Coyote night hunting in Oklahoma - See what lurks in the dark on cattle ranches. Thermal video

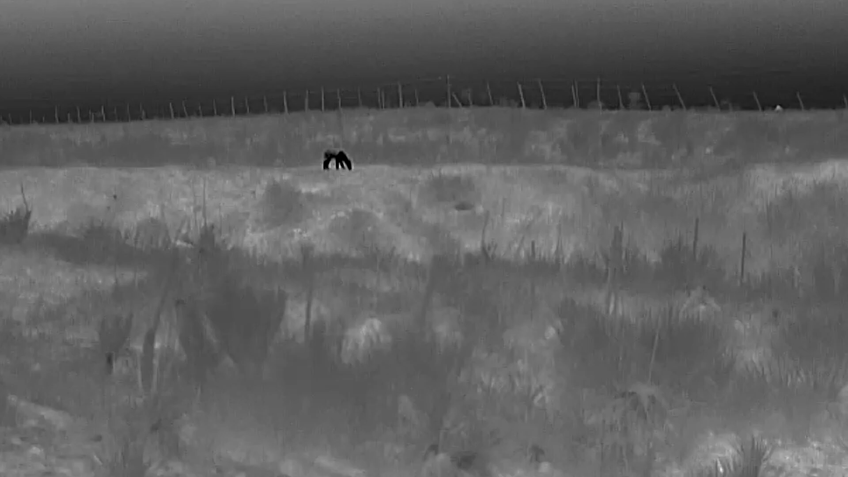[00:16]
until they get closer. That one's got mange.
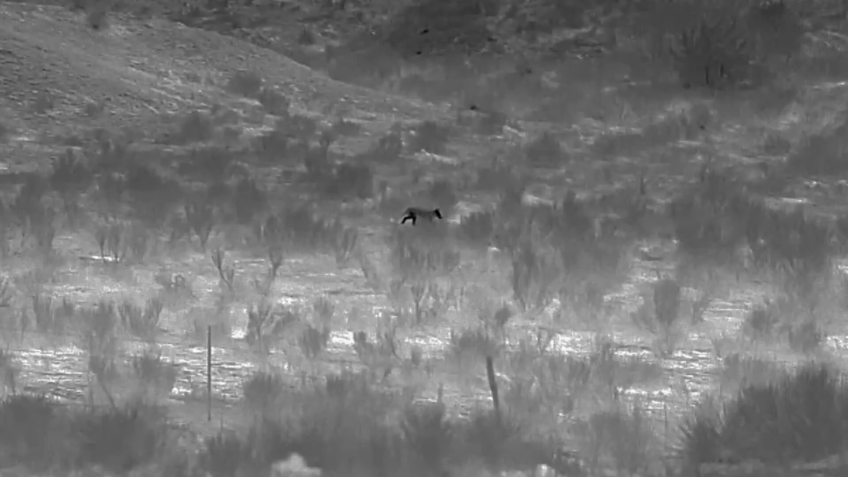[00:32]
We got one coming in down here.